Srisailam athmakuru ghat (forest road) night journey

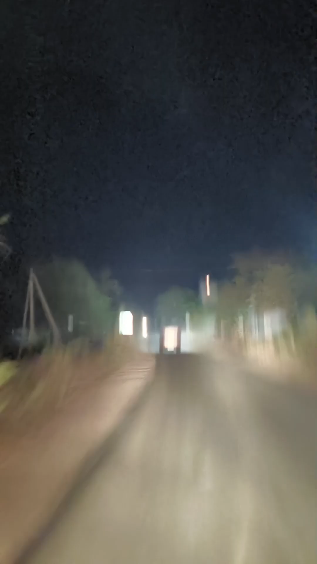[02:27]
మనకి ఇక్కడ ఐ థింక్ ఇది లాస్ట్ విలేజ్ అండి. ఈ విలేజ్ కూడా ఎక్కువగా ట్రైబల్సే నివసిస్తూ ఉంటారు.
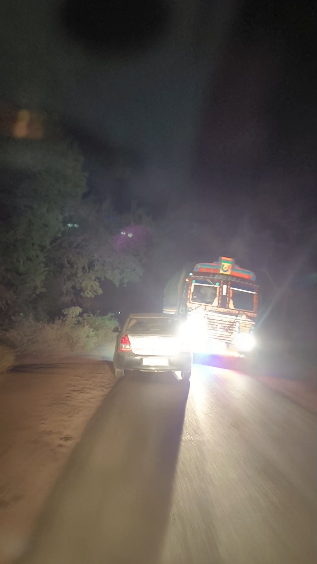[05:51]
మనం అది కొంచెం చూసుకోవాలి. ఇక్కడ చూడండి లారీ వాడు ఎంత లౌడ్తో వస్తున్నాడు. మనం దిగాల్సింది తప్పదు, సింగిల్ రూటు.
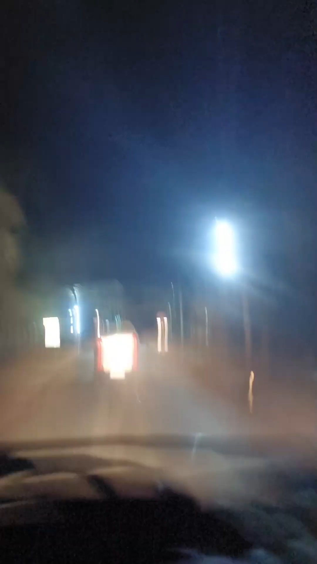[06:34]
మా అనిమల్ చాలా స్పీడ్గా తోలుతున్నాడు అండి, స్పీడ్ బ్రేకర్లు ఫుల్గా ఎక్కిస్తున్నాడు. ఇది ఆంజనేయ స్వామి గుడి.
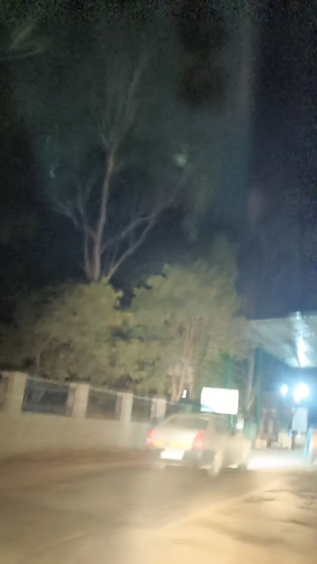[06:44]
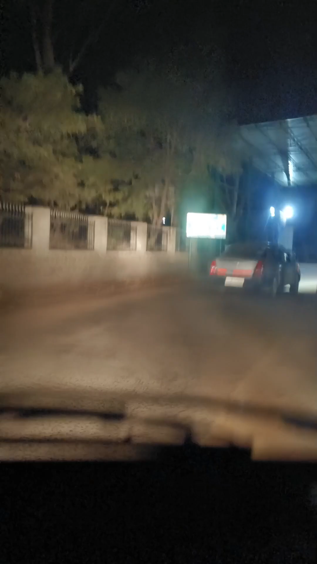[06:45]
ఆంజనేయ స్వామి గుడి ఎందుకంటే మనకి మెయిన్గా నైట్ టైం వెళ్తున్నాం కదా, దర్శనం ధైర్యం కావడం కోసం.
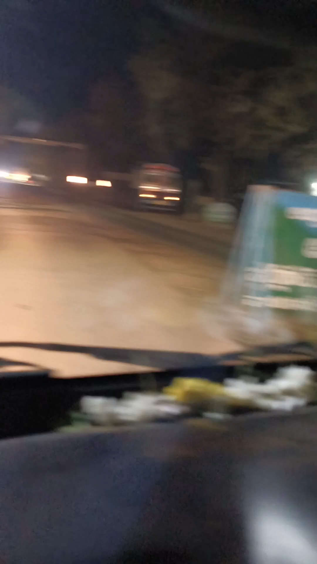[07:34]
ఇక్కడ నుంచి ఫారెస్ట్ ఏరియా ఘాట్ రోడ్ స్టార్ట్ అవుతుంది.
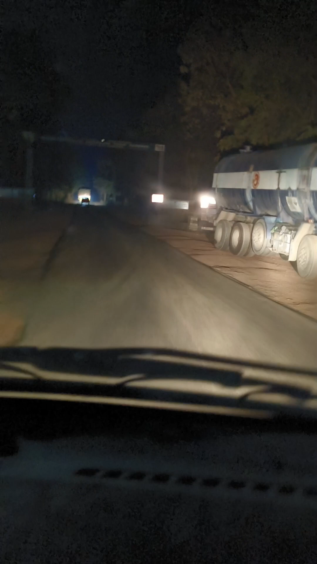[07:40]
మనకేమైనా టాయిలెట్స్ వస్తే ఇక్కడే మనం వెళ్ళొచ్చండి, ఏమంటే అవి క్లోజ్లో ఉన్నాయి, సో అంతా ఓపెన్ ఏరియానే.
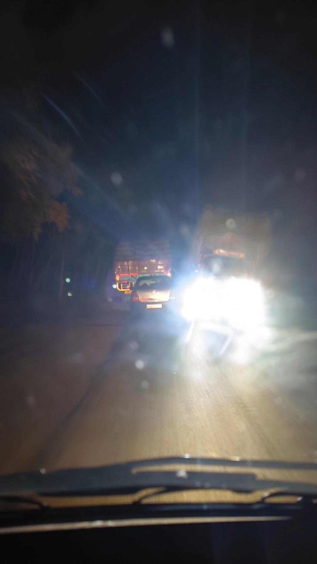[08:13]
బట్ నేను మోస్ట్లీ నైట్ జర్నీనే ప్రిఫర్ చేస్తా.
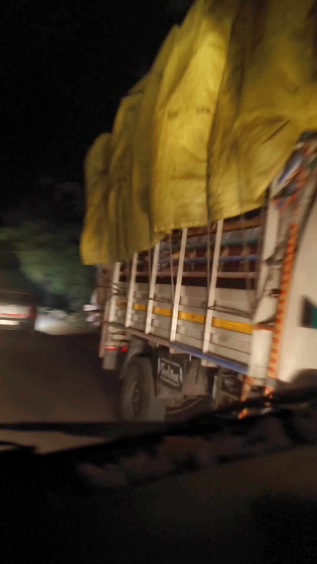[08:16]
ఇది పెద్ద లోడ్ వెళ్తుందండి, ఫర్నిచర్ లోడు. ఈ ఫర్నిచర్ లోడు తెనాలి నుంచి వస్తుంటాయి.
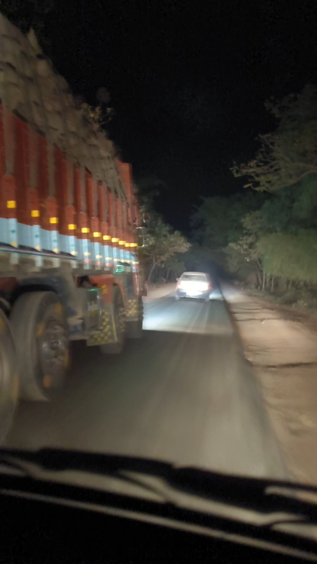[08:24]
తమ్ముడు కింద చూసుకో తమ్ముడు, అది తగులుతుంది. వెహికల్ ఆ పక్క చాలా కిందికి ఉందండి, ఎందుకంటే మనం కింద తగలకూడదు వెహికల్కి, ఏ వెహికల్ అయినా.
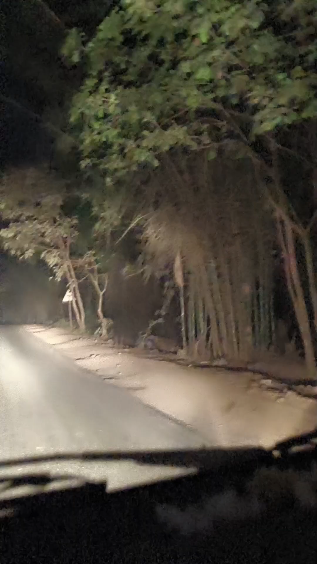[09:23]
ఫారెస్ట్ ఏరియా కాబట్టి ఇక్కడ దిగక వాటర్ క్వాంటిటీ కూడా ఎక్కువ ఉంటుంది కాబట్టి, సో బ్యాంబూస్ ఎక్కువగా ఉంటాయి మనకి రోడ్డు ఇటు రెండు వైపులా. చాలా డేంజర్ అండ్ వెరీ ప్లెజెంట్, ఇట్స్ ఫ్రెష్ ఎయిర్ అండ్ వెరీ కూల్ ప్లేస్ నైట్ టైమ్స్. We need to take care and we need to drive very carefully.
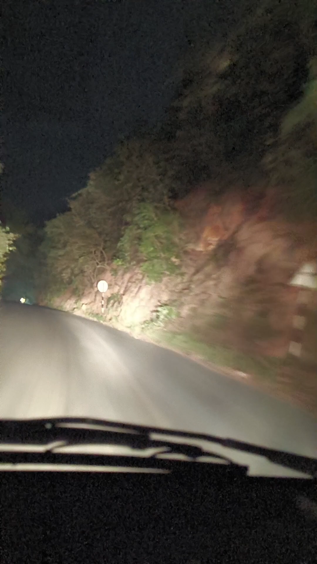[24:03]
మనం అవి చూసుకుంటూ కొద్దిగా గమనించుకుంటూ వెళ్ళాలి వర్షాలు పడినప్పుడైతే. ఇక్కడ చూడండి చెట్లు కూడా విరిగి పడుతూ ఉంటాయి. మనం ఒకవేళ డే టైం వస్తే ఇక్కడ మనం
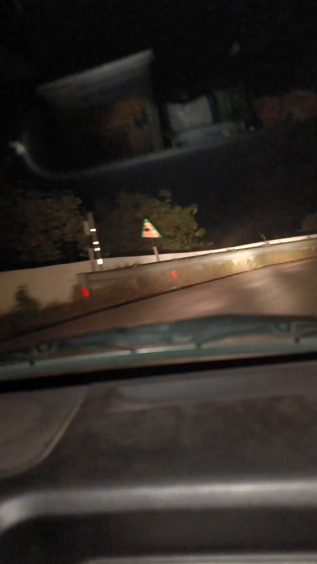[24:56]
ఇలాంటివి మనము ఒక్కొక్కసారి వాళ్ళు లైట్ కొని వేయలేదండి. మనం లైట్స్ మనం చూసుకొని మన జాగ్రత్తలో మనం ఉండాలి. వర్షం పడే టైంలో అయితే ఇంకా బాగుంటుంది. ఘాట్ రోడ్స్లో మన వెహికల్ కంఫర్టబుల్లా కాదనేది కూడా మనం చూసుకోవాలండి.
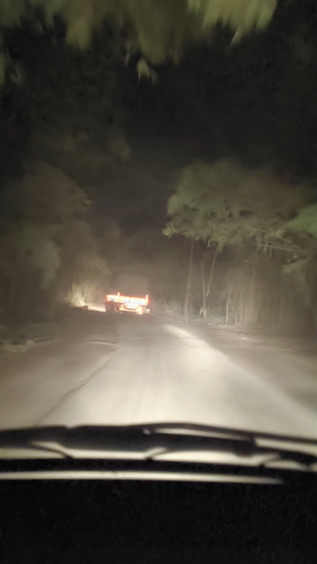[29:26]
మొత్తం అంతా రోడ్ అయితే అంతా క్రాష్ అయ్యిందండి.
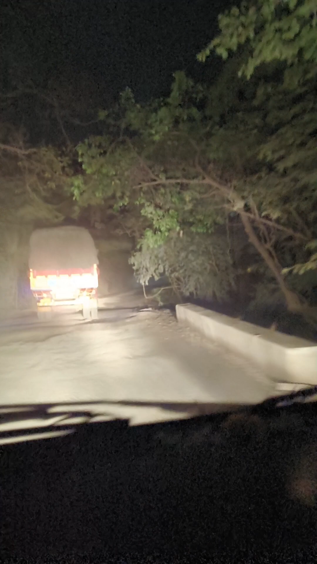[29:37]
ఇక్కడ చూడొచ్చు కింద వాటర్ వెళ్తున్నాయి.
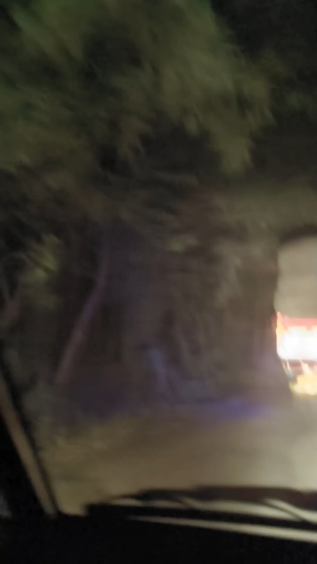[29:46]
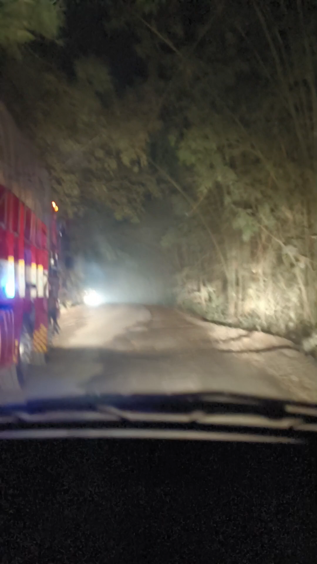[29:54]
కోసం స్లో చేశాడండి. సో మనం పాస్ అవుతున్నాము కానీ ఎదురుగా లారీ అయితే వస్తుంది, 2 లారీస్ వస్తున్నాయి.